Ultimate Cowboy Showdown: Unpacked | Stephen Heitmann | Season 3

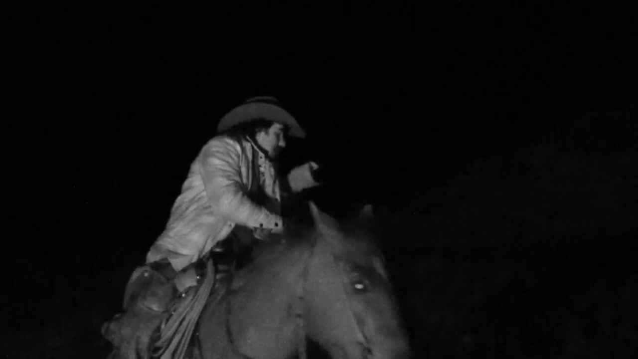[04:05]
I mean, Jamon and Sal started out on the couch sitting there overnight,
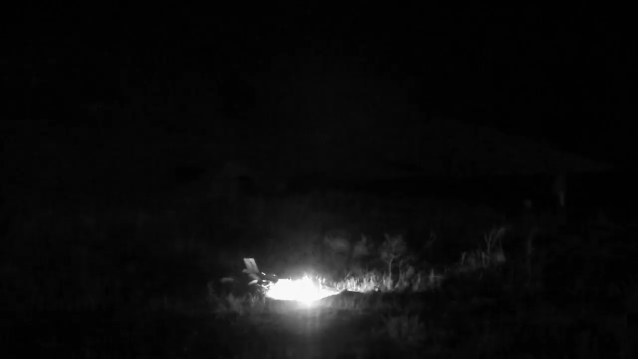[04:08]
and we built two fires on the each side of the herd, and then Sal was going to switch with Buck at midnight, and then the plan was that I was going to switch with Jamon at midnight.
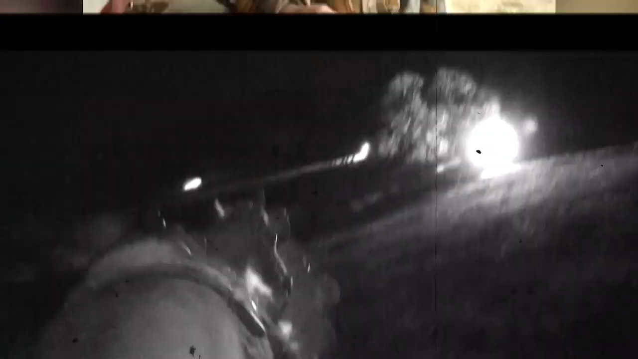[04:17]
Nobody's been here on my side to help me. Nobody.